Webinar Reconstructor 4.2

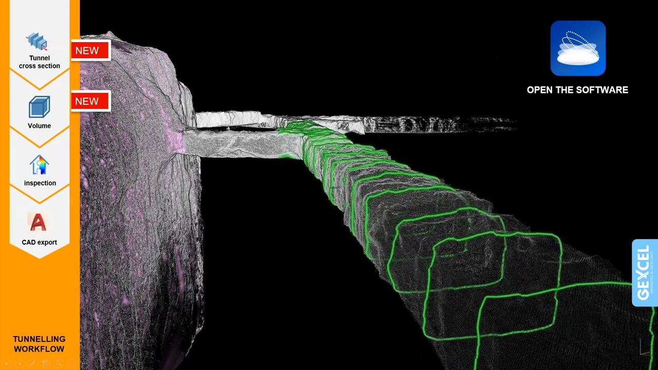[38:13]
And then you can do the inspection between the excavated tunnel and the design model of your tunnel. Then export it to AutoCatter. So let me go back to Reconstructor again.
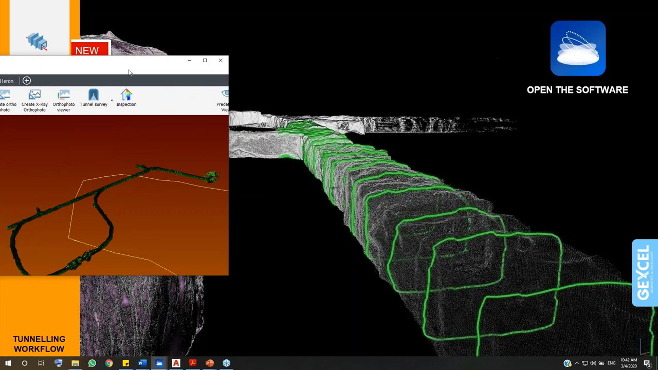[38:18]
Here's a tunnel which is also acquired by our Heron portable mobile mapping system. And then go into mining tools box. Here's the tunnel survey. Tuner cross-section.
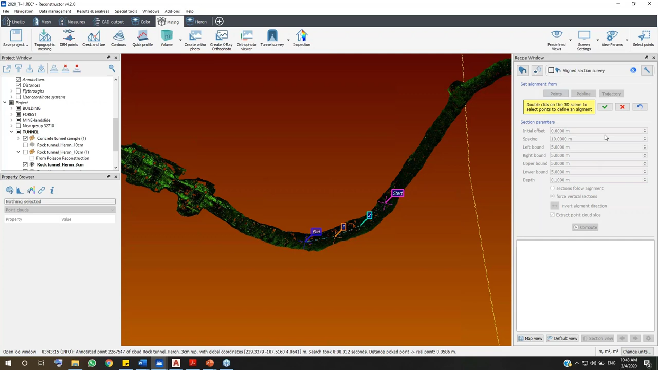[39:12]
available in your project window here. And say OK. And here are the parameters to set your section. For example, the spacing. Here I want to extract a section from every 30 meters.
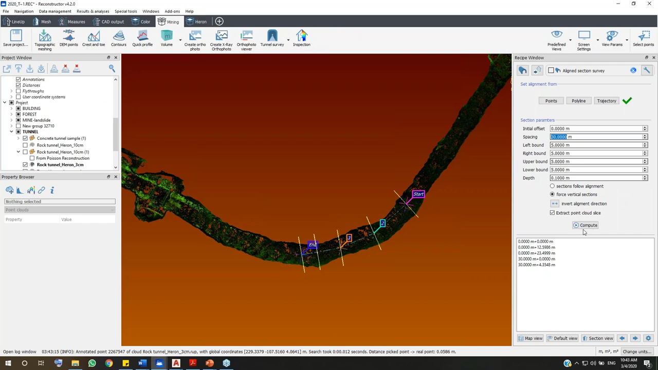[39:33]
And you can go here to check if your point cloud or the tunnel fit with the edge generated section.
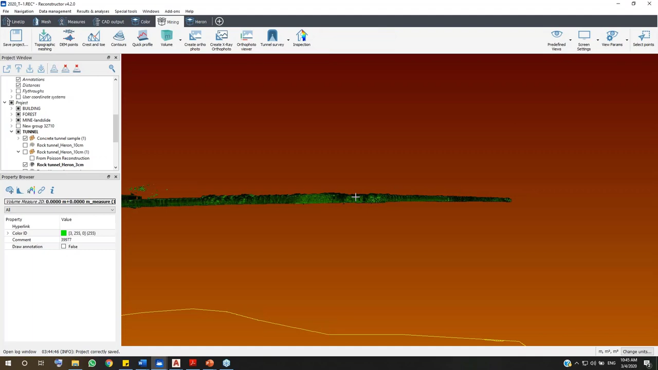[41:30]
And after having the cross-section, we can do the inspection with the tunnel for as views as design inspection. From this tunnel dataset, I have already isolated a part of the tunnel.
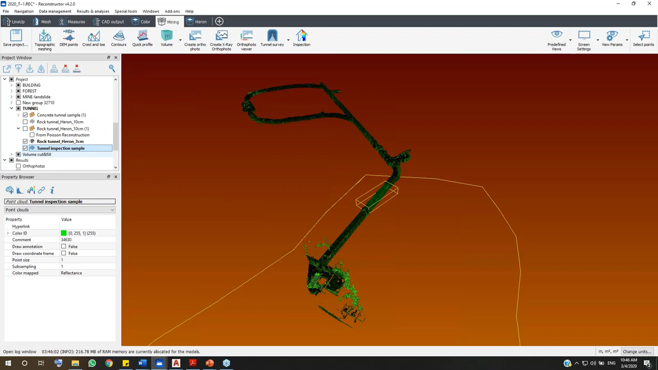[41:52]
And I have a design mesh model.
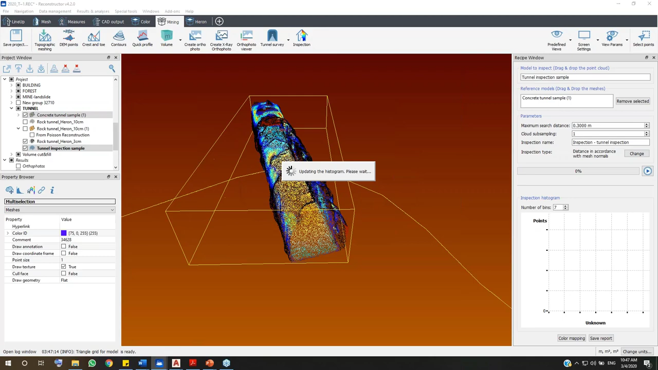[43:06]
As you see here, all the point cloud has a new colorized layer color. All the yellow points, which is in the range of 10 centimeters from the as designed model. And with the dark blue here. They are in the range of 30 centimeters to 20 centimeters from the as designed model.
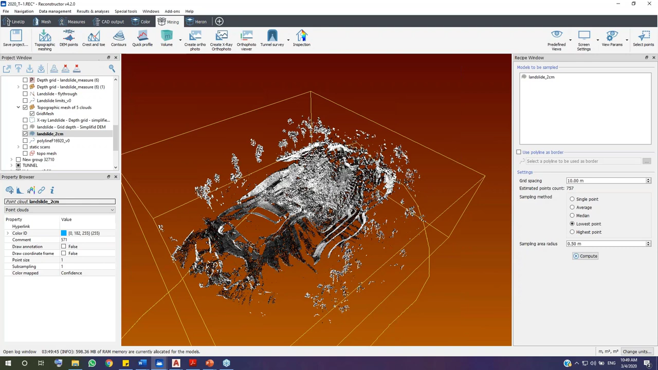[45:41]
In mining here, dam points. Click on this one. The software will automatically select the model. The file cloud data which we have loaded before. And you will decide the grid spacing. In this model, the grid spacing means that the spacing between the points which will be generated automatically inside these tools.
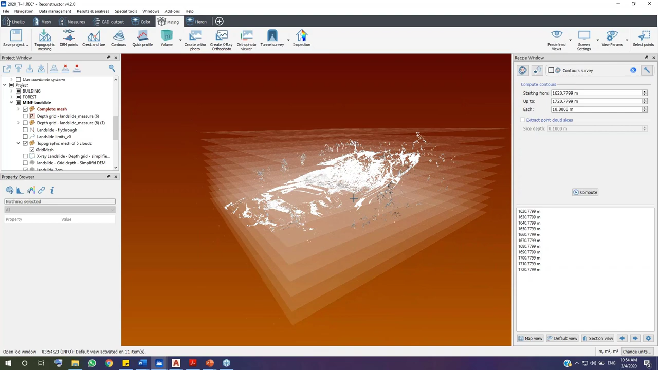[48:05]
And then the software automatically generates sections which are fit to our complete model. And we can decide the spacing of each section here.
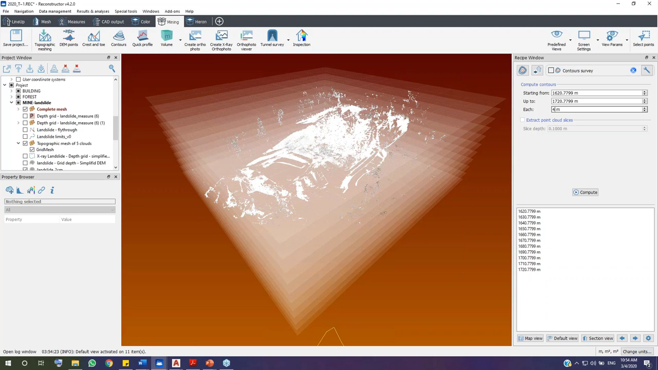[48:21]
For example, I will select 40 meters. So we have three sections. And we can change the starting point to the upper part, maybe 30.
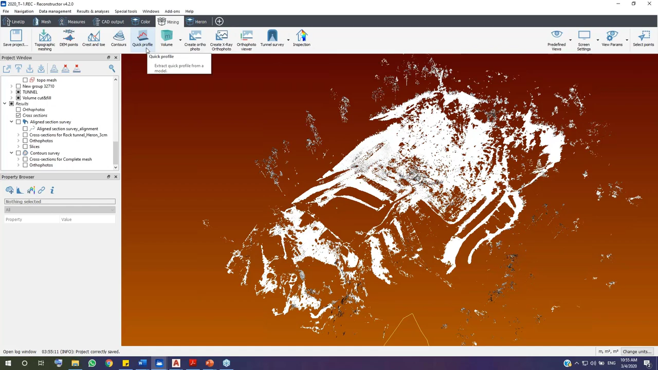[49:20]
And this one and go with quick profile. So in these tools, you just click a new profile survey. And the tools will have, you just need to pick two points in your 3D model. To define where is the starting point and where is the ending point.
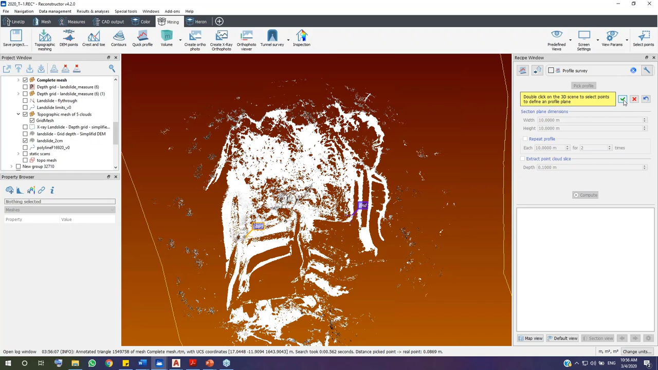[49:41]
The software will say okay. The software will automatically generate a plane here, a section here.
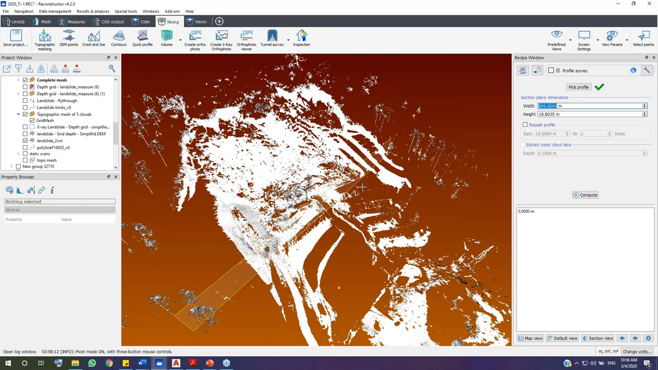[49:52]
That changes up here. With the yellow boundary, you can also increase it to fit with your model.
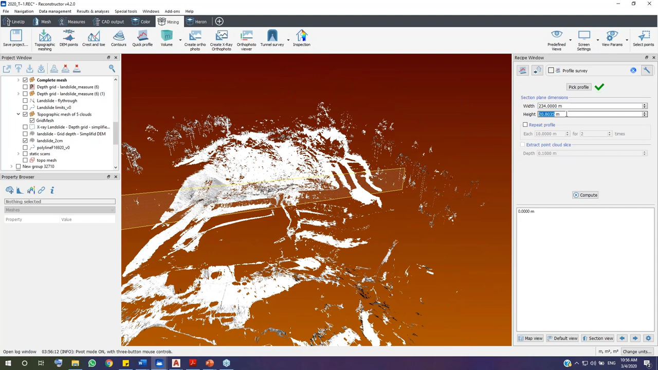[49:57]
And if you want to have more than one section, check this pointer. And decide the spacing between each section.
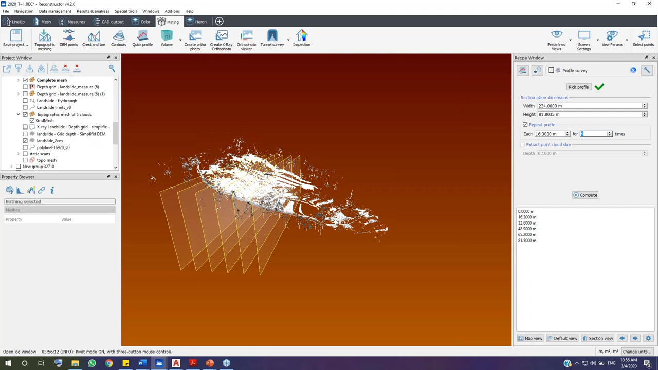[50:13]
And you can decide how many sections as you wish. And check.
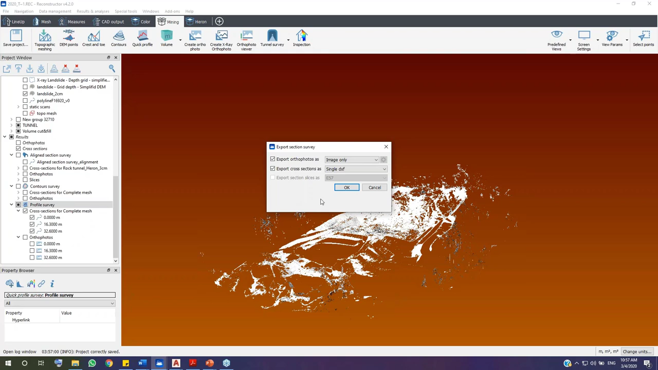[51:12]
And if you want to export this complete survey, just right click on this one. Export, export section survey. Like I have introduced to you in the previous workflow. And close this one. And now I would like to move to the next step in the workflow with the volume the volume calculation from plane. So I would like to
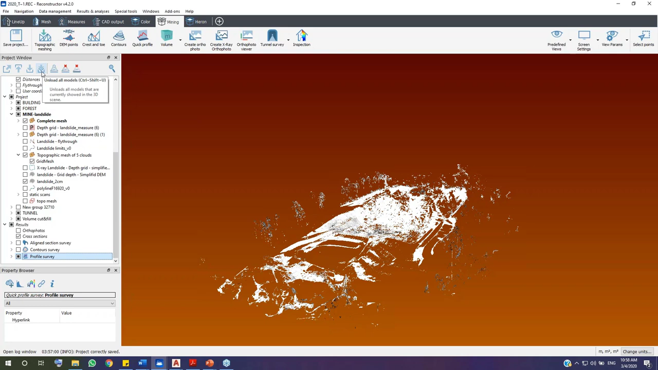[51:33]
use another data set of an open pit mine.